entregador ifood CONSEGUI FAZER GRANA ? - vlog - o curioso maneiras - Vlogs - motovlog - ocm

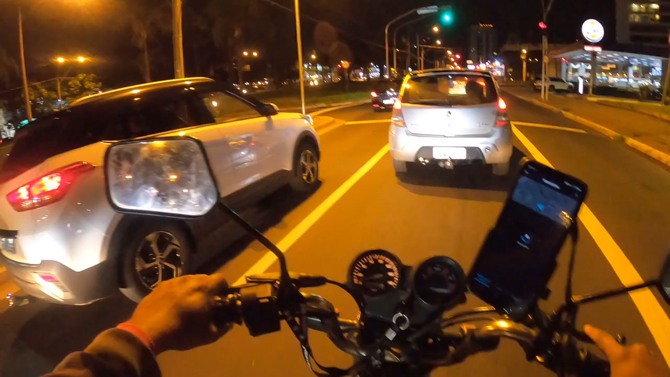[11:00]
Tô aceitando é tudo, brecado. Melhor fazer roça do que ficar brecado. Eu vou entrar aqui, eu vou dar a volta, mano. Dá a volta aqui, ó. Tem que voltar pra trás. E eu passei em frente ao shopping, pô.
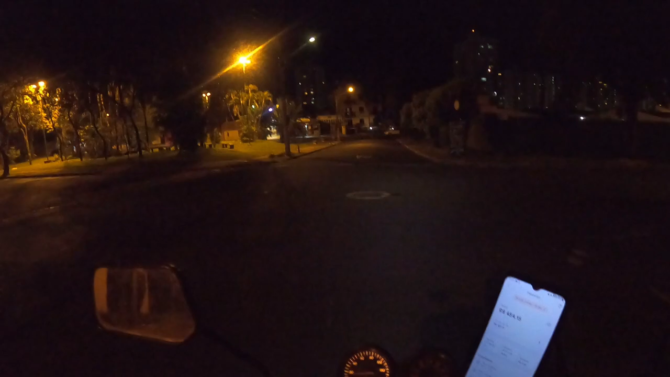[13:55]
E aqui é contramão, né? Aqui também, né?